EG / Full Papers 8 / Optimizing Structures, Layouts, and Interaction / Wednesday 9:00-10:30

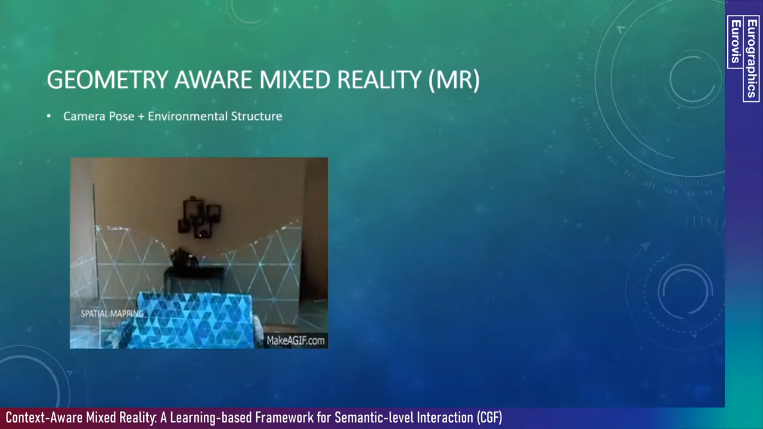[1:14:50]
And with this spatial mapping system, it enables a lot of MR applications,
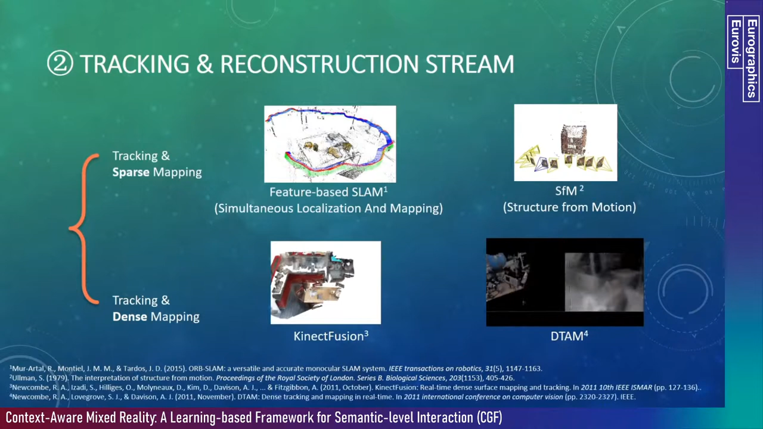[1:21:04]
But there are other methods can reconstruct the dense map, such as the Kinect Fusion system, which uses the Kinect to reconstruct the dense map of the environment and also in the same time recover the camera poses. And also there are more advanced monocular dense mapping and tracking system called DTAM. However, the real-time performance and the
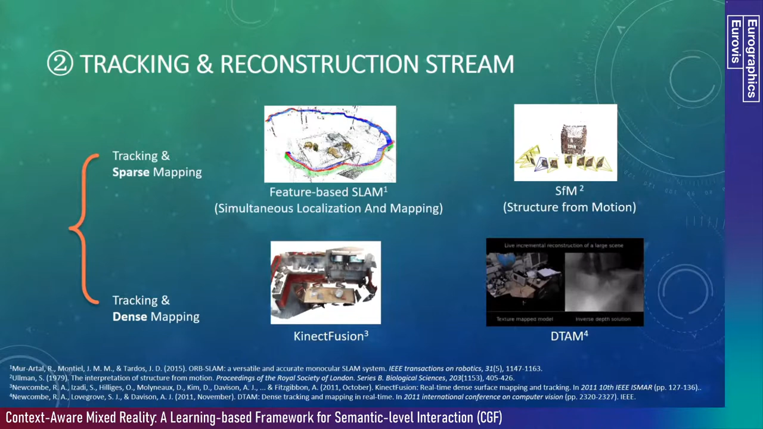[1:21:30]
quality is not as good as Kinect Fusion because it uses a more advanced camera Kinect that can get the depth map directly.
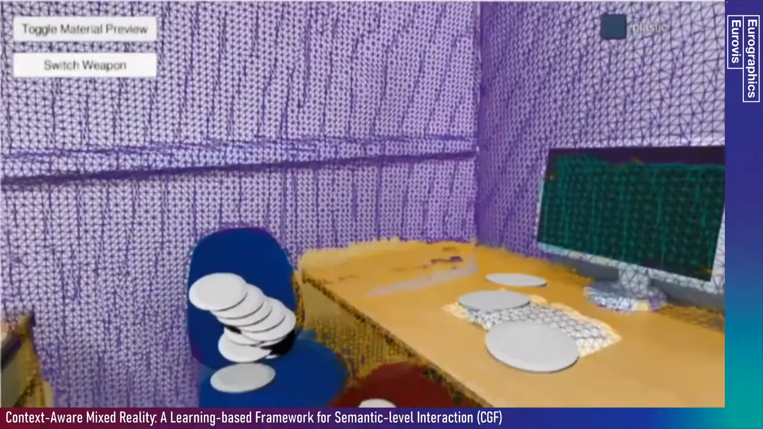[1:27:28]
So here you can see how it works. Basically, it has a semantic layer information,
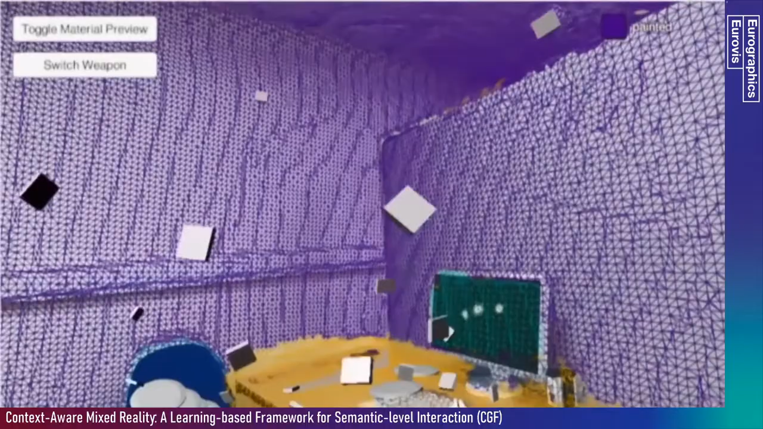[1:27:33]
and the virtual part interacts with the semantic layer.